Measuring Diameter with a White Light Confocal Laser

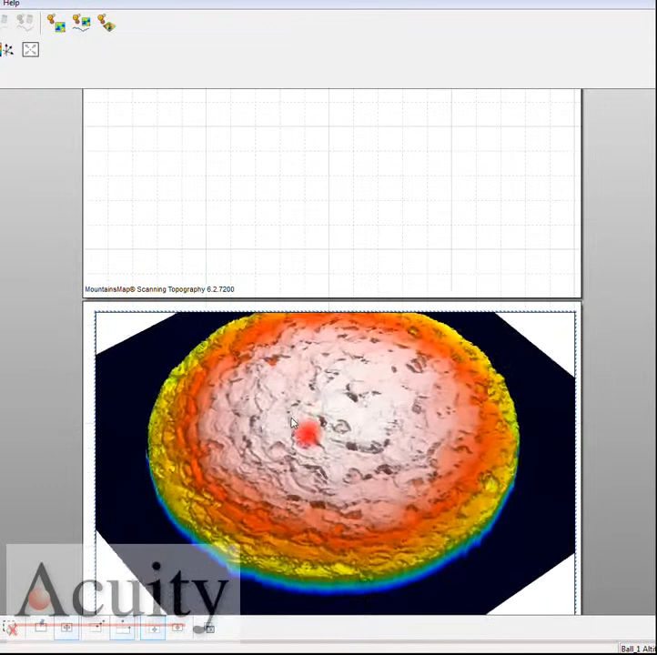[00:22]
look at it 3d you can see that we're getting a good very good measurement on this target and you can see it's got a it's a little porous we've got some
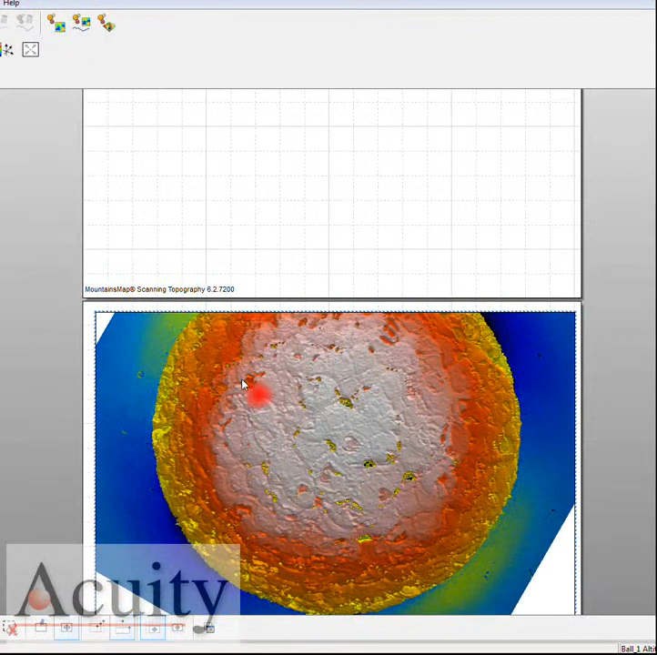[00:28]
porosity there but let's go back and take a look at making a